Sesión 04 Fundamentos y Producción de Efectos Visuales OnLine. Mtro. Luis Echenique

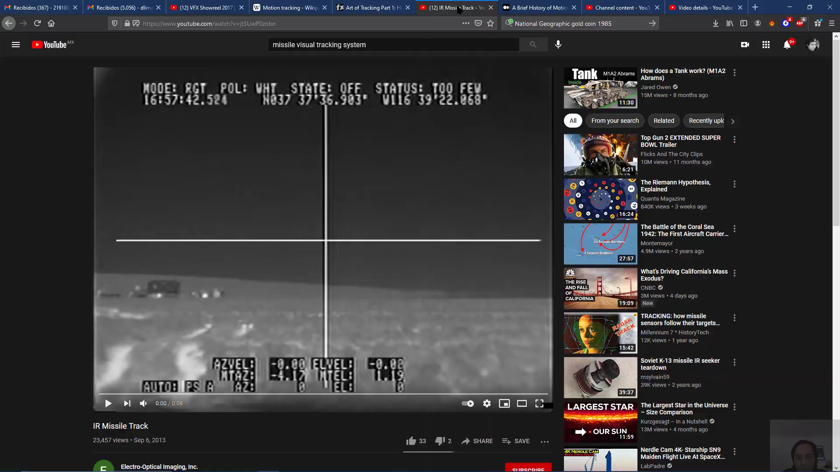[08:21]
Fíjense cómo es capaz de seguir el movimiento a través del tiempo de un objeto específico.